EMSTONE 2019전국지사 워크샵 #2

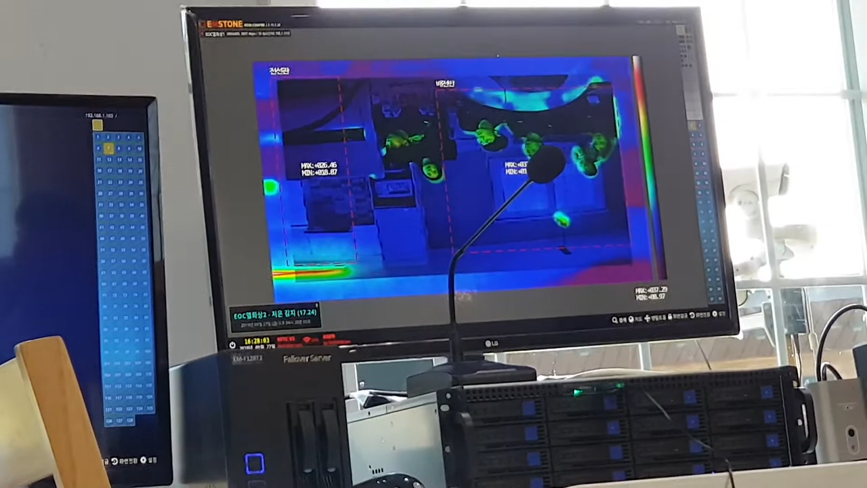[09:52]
아 그러니까 거리가 한 어느 정도 거리요? 자잘하고 네. 거기 다 자리도 못해요. 저기 예를 들어서 실화상 쪽 말고는 웬만큼 멀어도 되는 것 같은데.
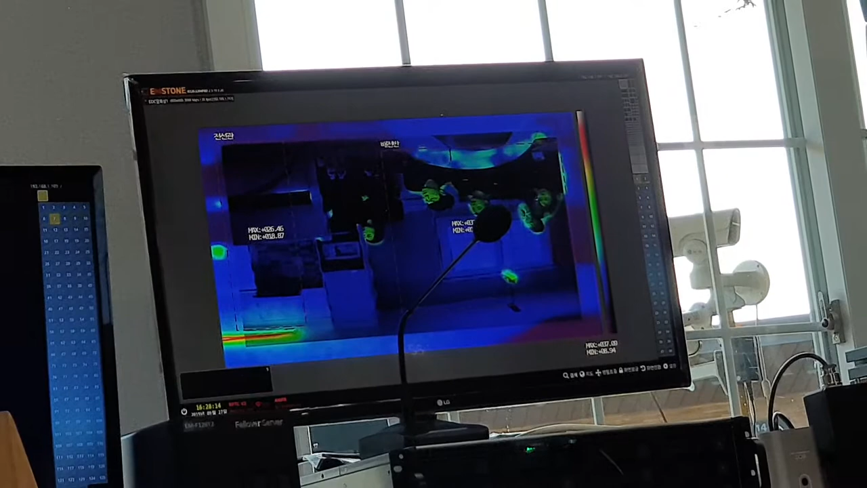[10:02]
열화상이요? 네. 웬만큼이라는 게 아, 근데 한... 그렇게까지 멀리는 안 해봤는데. 어디까지 해보셨어요? 30m까지 해봤어요. 이효씨? 네. 아, 해보셨어요? 네. 오케이. 꽤 되는 것 같은데. 네. 20m까지 정도가 거의 가는 것 같아요.